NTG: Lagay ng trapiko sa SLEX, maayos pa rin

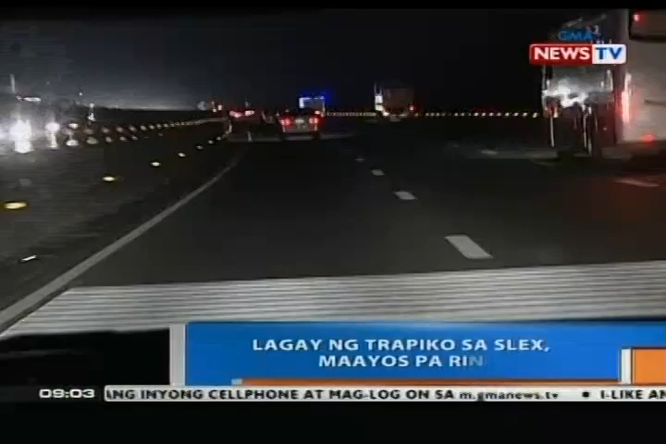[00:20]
Alas 4 ng umaga, inaasahan ang simula ng build-up ng traffic sa South Luzon Expressway dahil sa bulto ng mga bakasyonistang magsisibalik ng Metro Manila ngayong araw. Pero bandang alas sa isna ng umaga nang magsimula ang light to moderate traffic rito. Partikular sa northbound ng Ayala Tall Plaza, na karaniwang nagkakaroon ng pagbagal ng daloy ng trapiko pagkatapos ng Semana Santa.